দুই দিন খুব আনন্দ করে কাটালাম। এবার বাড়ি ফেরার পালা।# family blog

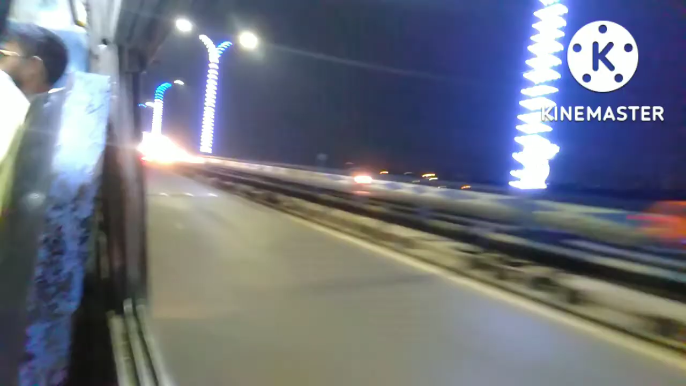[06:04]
তো ট্রেন থেকে নেমে গেছি এখন যাচ্ছি বাসে করে তো যাই হোক রাতের কলকাতার মানে রূপটাই পুরো আলাদা এখন হচ্ছে গঙ্গা পার হচ্ছে